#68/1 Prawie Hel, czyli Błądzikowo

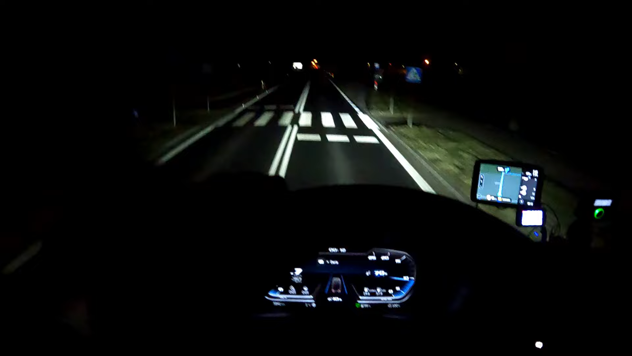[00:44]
że będę gdzieś tak za 28, a jeszcze muszę pauzę wykręcić po drodze, tak że będę gdzieś koło 9, a że wyjeżdżamy w nocy, to tutaj Trochę czasu mi zajmie sama jazda, plus młotki, a wiecie jak godziny nocne się zaczyna, no to trochę inne reguły obowiązują czasu pracy Także co, jedziemy, a później nie wiadomo co,
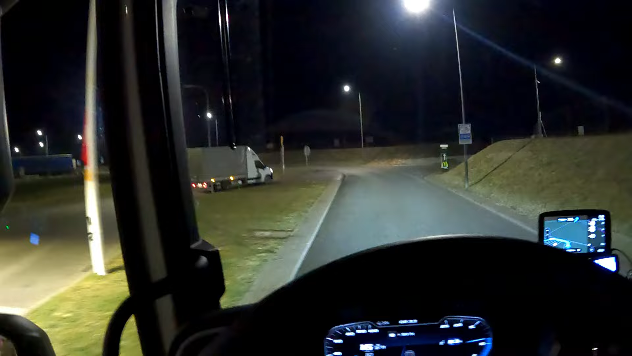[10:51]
Tu chyba będzie bardziej przyzwoicie, wiecie, jeżeli chodzi o ilość miejsca, ale to zobaczymy, dobra, jedź kolego, jedź.
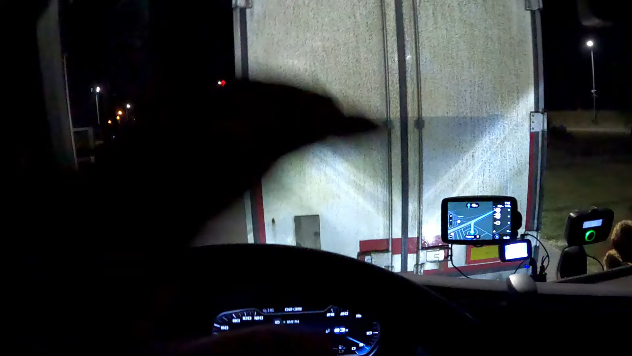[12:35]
Mam nadzieję, że ze mną, ten który stanie, będzie jechał, to będzie mógł spokojnie sobie wykręcić. Dobra, stoimy. Niedługo będziemy dojeżdżali do zjazdu na 911. Tak, tak, nie pomyliliście się. I później dalej 911. To nie jest mój wymysł, tylko tak mamy jechać.
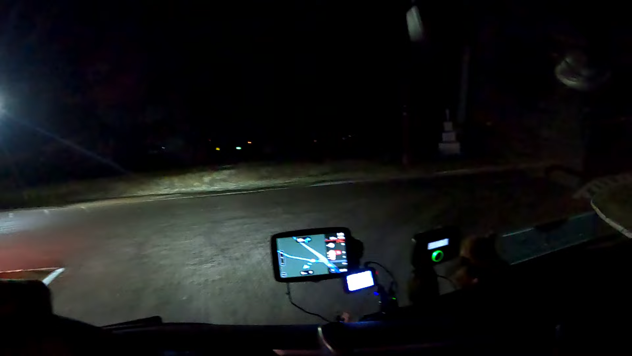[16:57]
Dobra. Śmigamy dalej. Jedzie się mega, mega trudno. Bo są odcinki, gdzie jest sucho. Są odcinki, gdzie jest mokro. I są odcinki takie, gdzie po prostu się szkli.